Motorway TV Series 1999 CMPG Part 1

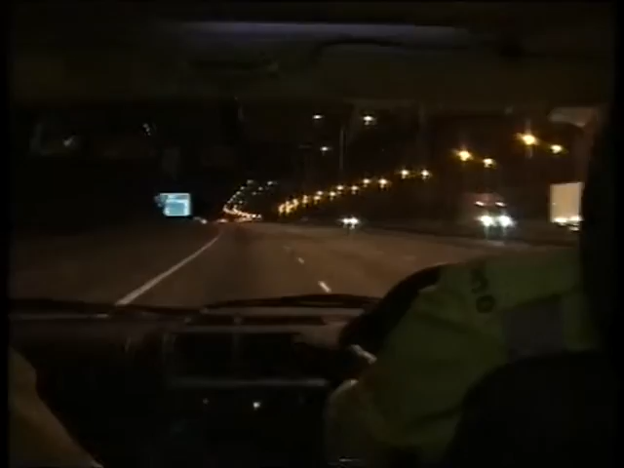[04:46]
There is an RT8 southbound on the M6, just south of junction 5.